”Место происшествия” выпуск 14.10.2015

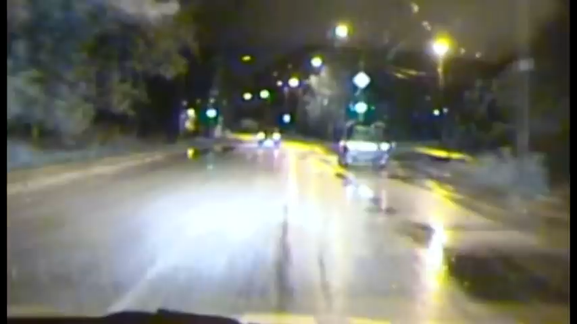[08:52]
Сотрудники ДПС решили проверить состояние водителя Нивы. Он настолько сильно прижимался к краю дороги, что своими колесами чистил бордюры.